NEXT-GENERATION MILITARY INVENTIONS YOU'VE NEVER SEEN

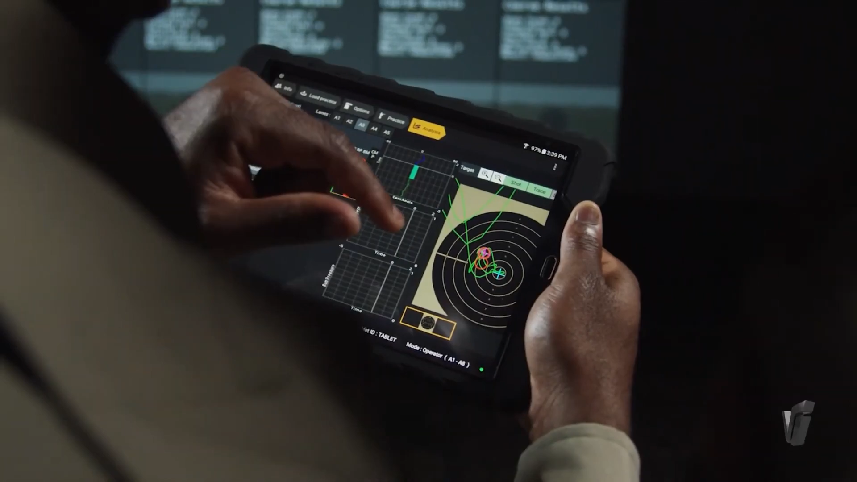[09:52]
fats 100 mil has got you covered with advanced tracking and analytics
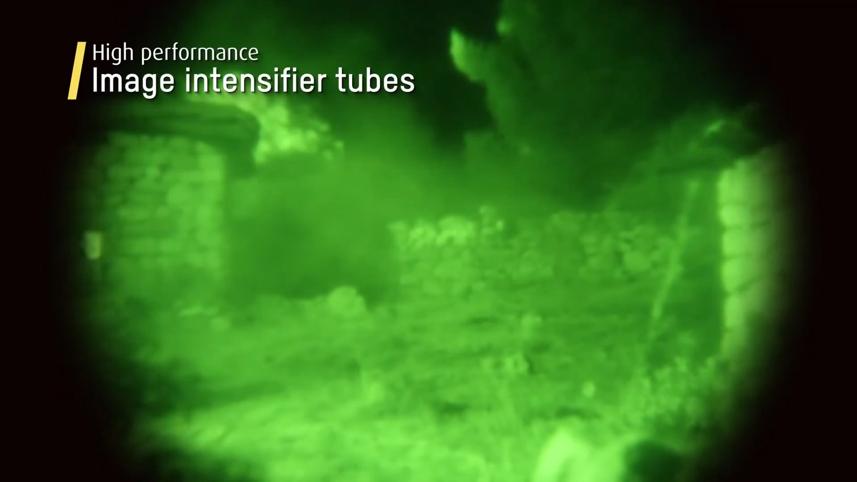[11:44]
is waterproof and ruggedized for harsh environments and compatible with various weapon platforms and helmet mounted systems